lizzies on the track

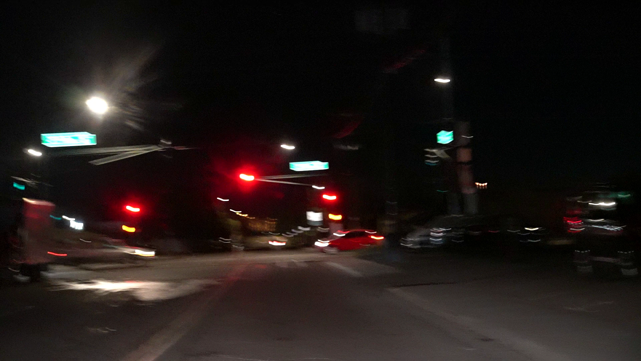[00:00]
Look at this one standing in the middle of the road.